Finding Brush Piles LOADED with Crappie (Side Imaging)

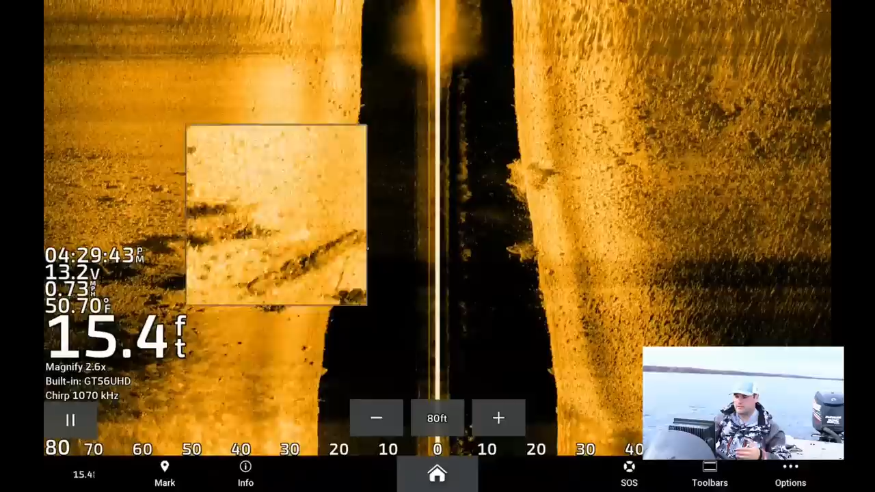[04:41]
On screen: depth 15.4 ft, water 50.70°F
right on that line, it's going to hold fish. Often times, as these temperatures get into the 40s, like water temps, these crappie are going to start pushing out closer to the basin area, so they are going to be more roaming.
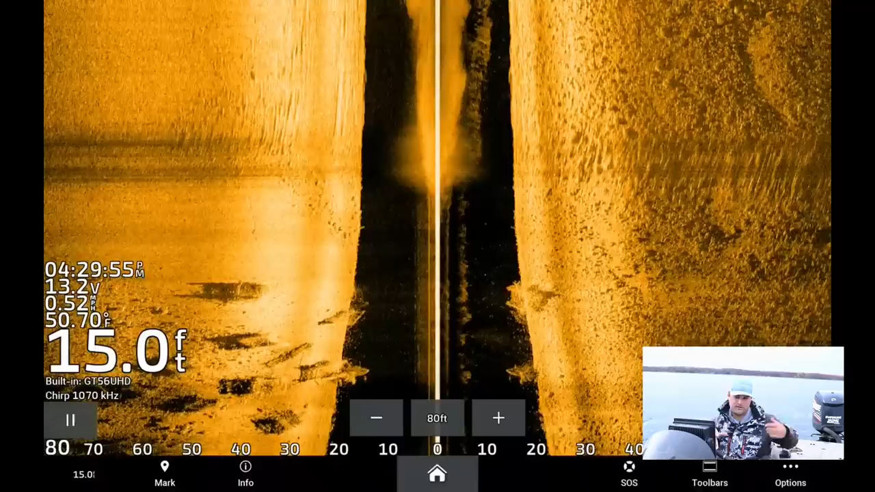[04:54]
On screen: depth 15.0 ft
But these fish are pretty stacked up, so let's try to catch some.
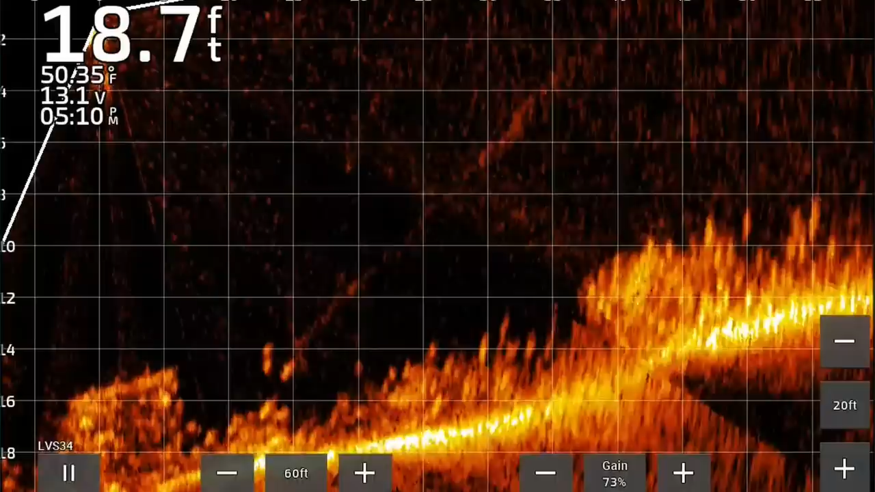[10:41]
On screen: depth 18.7 ft
You know, there's some stacked above cribs, but a lot of them are right under the boat right now. You can see those fish ten feet out. They're three, four, five feet off the bottom. Like that. Yeah, double jig approach. Deepwater fishing. Again, if the cribs weren't here, I'd probably go with drop shot setup.